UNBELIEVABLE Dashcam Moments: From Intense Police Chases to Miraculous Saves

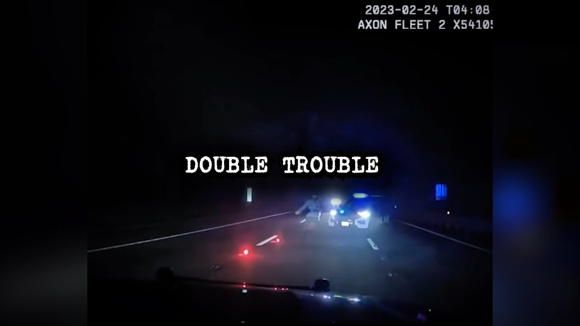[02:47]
february 24th 2023 in new jersey several police cars were stationed
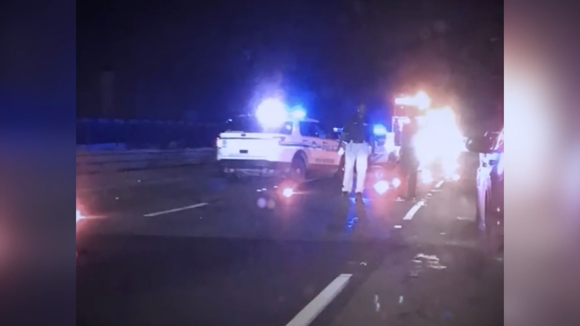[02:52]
in the middle of the highway as they inspected a collision between two vehicles that night what already was an accident site would now witness something even more horrifying the
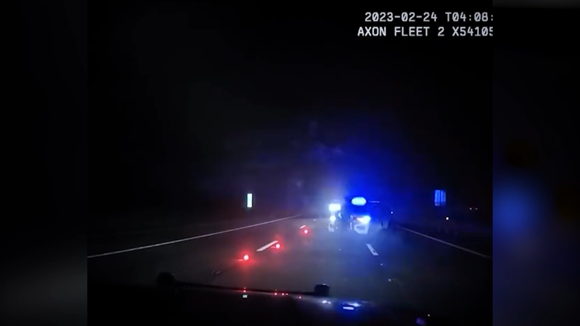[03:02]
police notice a heavy-duty truck approaching them the police police make haste to signal the truck to either change lanes or stop but it's later than the officers realized that the truck was speeding on and heading towards them with its glaring headlights the driver is not aware of their presence whatsoever and upon discovering this the officers clear the the path as soon as possible but what happened was inevitable
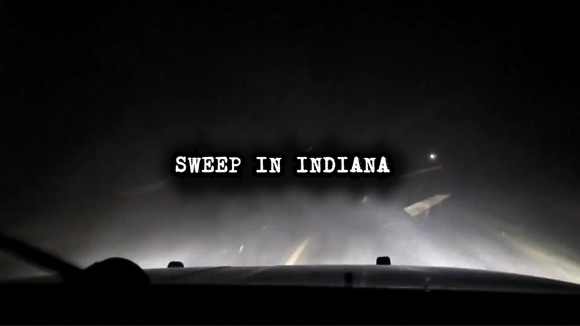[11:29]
in march 2023 a police officer's dash cam recorded the havoc unleashed as a tornado swept through harlem indiana the national weather service on a tuesday
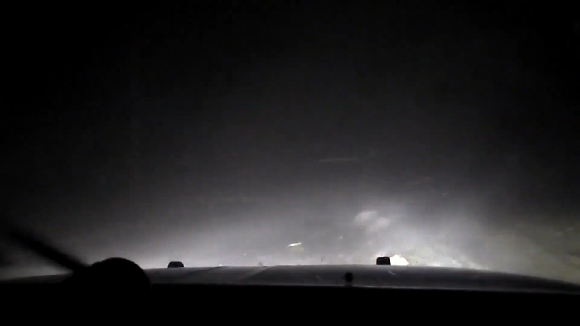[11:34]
evening started issuing tornado warnings in iowa and illinois confirming a twister near chicago in illinois the video shows how fast and strong the winds were wrecking things along the way we can see the damage it caused especially in places where things aren't built so well it makes it clear how tough it can be for those communities when a storm hits as unexpected reports of tornado